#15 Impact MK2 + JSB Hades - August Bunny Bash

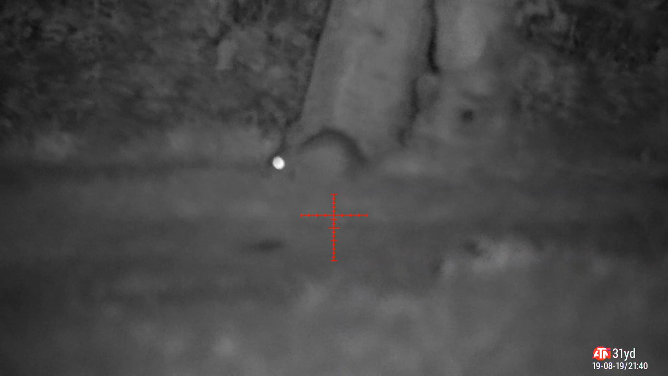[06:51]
so I move around to the right hand side switch the infrared on this isn't in focus because I was just laying at an awkward angle and I just can't quite reach around to set the focus on the gun he's only about 20 yards away this is around the right hand side where the trees are still only about still about 45 yards from the road shooting parallel with it so it's not a problem so squeak him up and then a bit of hold under probably I'll say it's probably 20 up to 25 yards no more than that
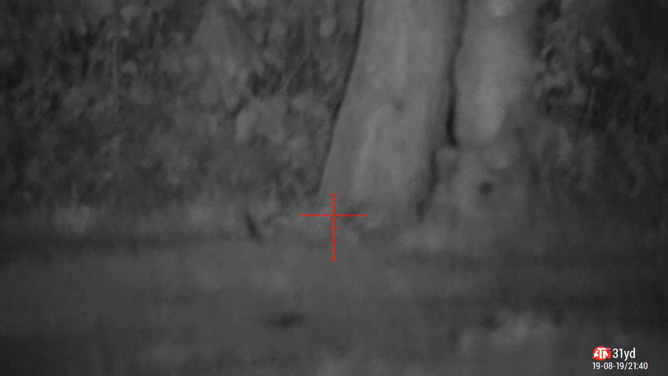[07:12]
that's at 20 to 10 just check see if I can find his mate but he looks like his mate scarpered
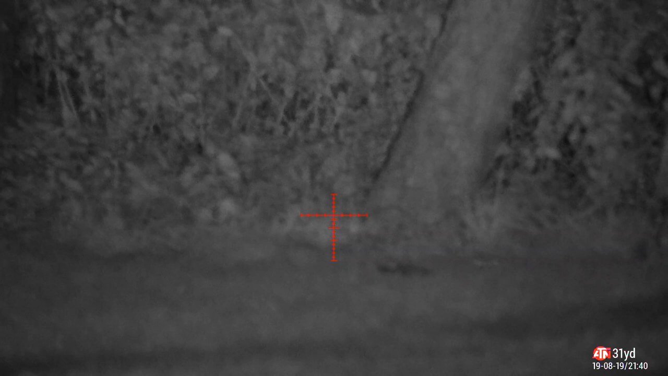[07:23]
the just young ones there at that time when I walk through there later on there's quite a few holes been dug throughout the tree roots so it's going to definitely a place to go back again there's more
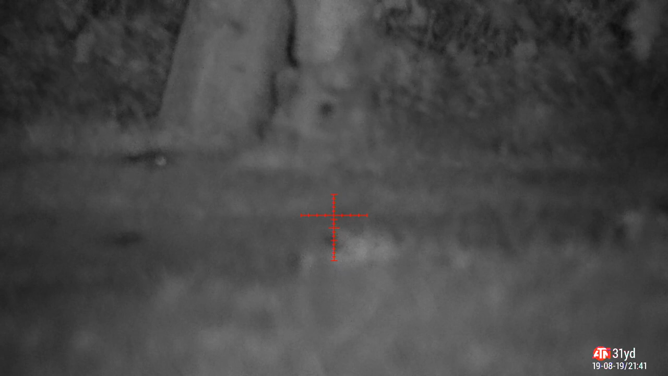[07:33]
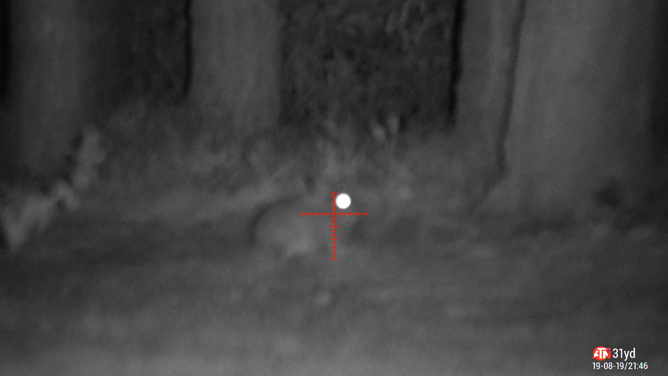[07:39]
another one pops out in front of me it's once again about 20 yards away so
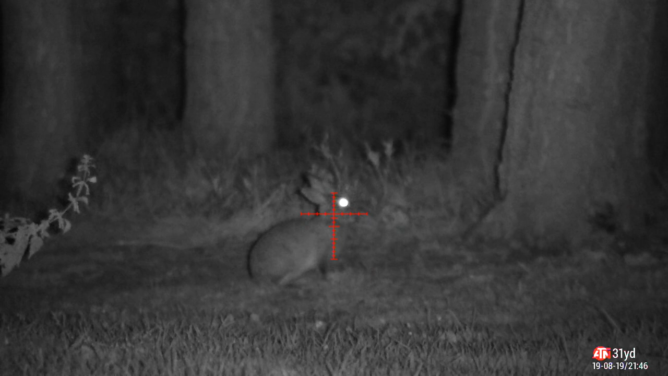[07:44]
it's milled bit of hold under because obviously the pellet's on its way to the zero at that range
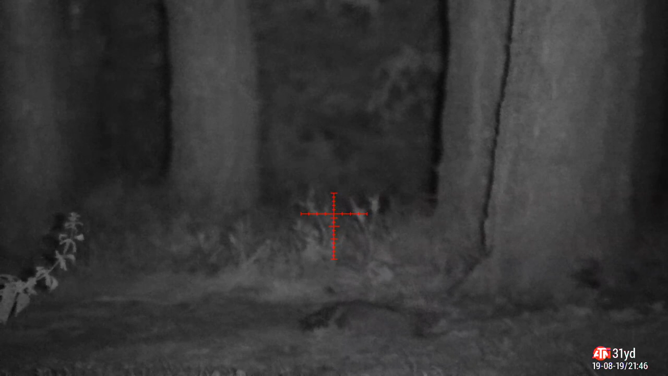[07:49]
so you think I'd have learnt my lesson there with the hold under but you know what it's like at night you lose all sense of depth
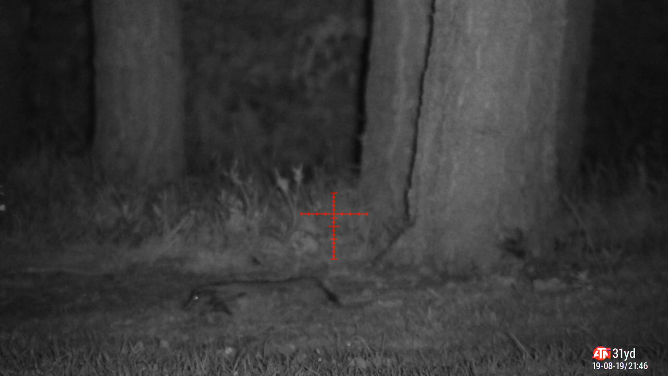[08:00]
and I'm not I wasn't using the rangefinder because I was zeroed at 31 yards so I
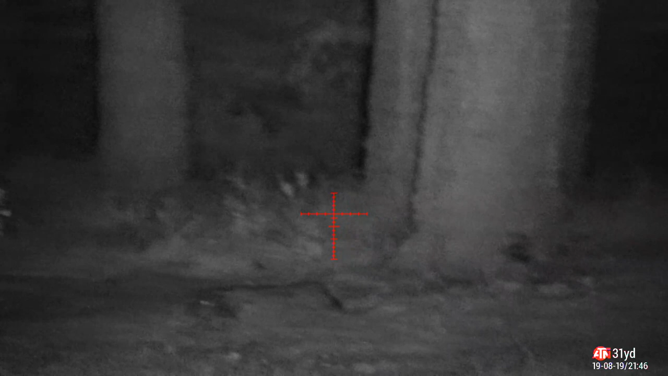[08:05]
just did the hold over and hold under myself and obviously now
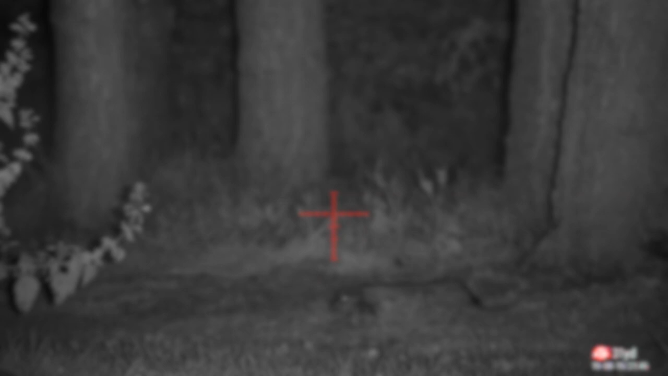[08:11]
you know it's time to pack up when
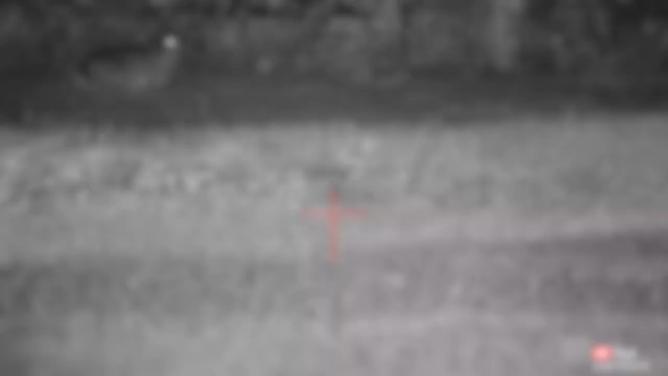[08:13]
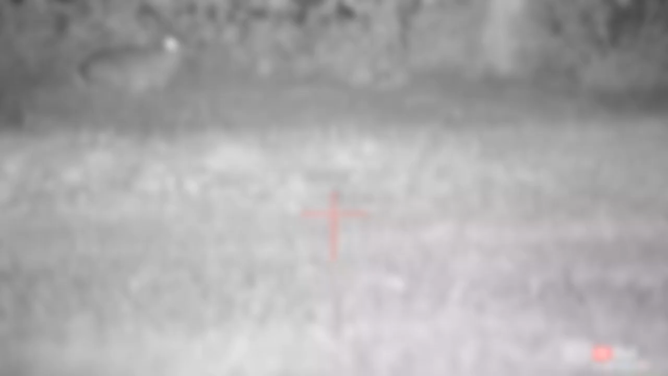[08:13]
you get one come in towards you
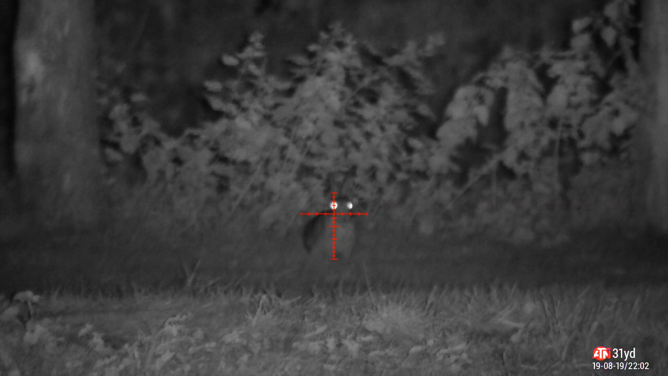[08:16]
perfectly shot no wind base square on absolutely
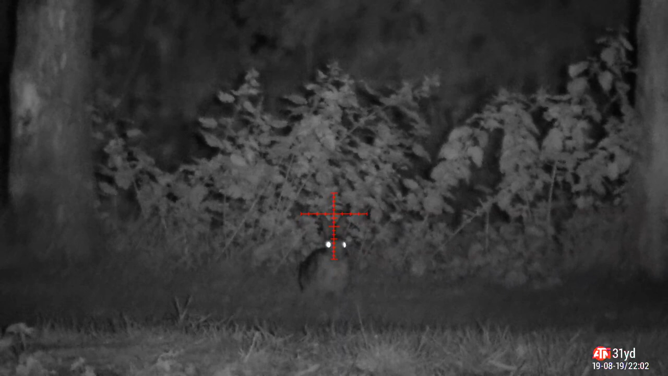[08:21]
no problem an absolute sitting duck and what do you do you put the cross ears on and you put the pellet right between his ears
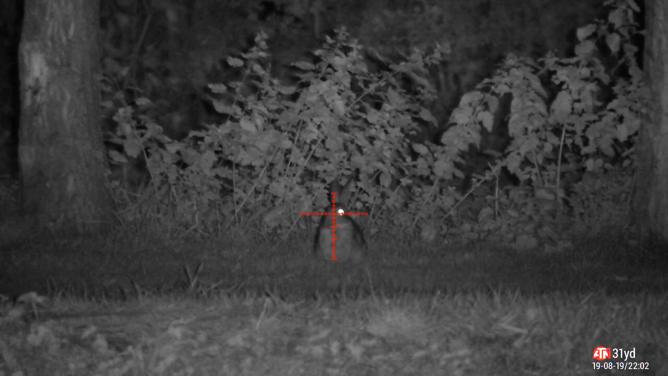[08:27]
because he was actually about 20 yards away
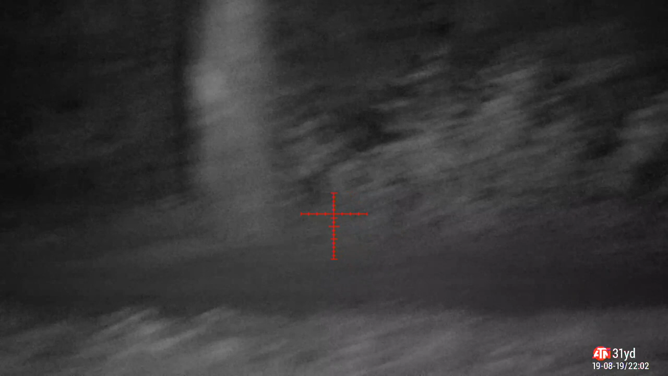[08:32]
off he scarpers and it's time for me to scarper so hope you enjoyed that you